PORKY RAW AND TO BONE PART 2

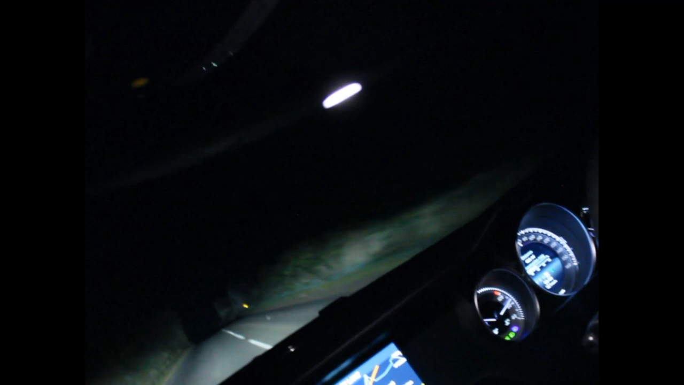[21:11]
Foggy, isn't it, tonight? Look at that, well, let's put fog lights on it. Only thing is, I don't know how to fucking work them. Where's my fog light button?